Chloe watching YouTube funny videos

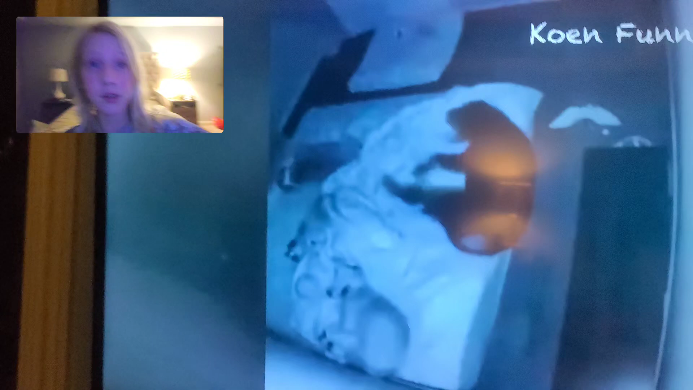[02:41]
Oh, I guess that dog got stung. Oh, shoot. Guess that dog is like.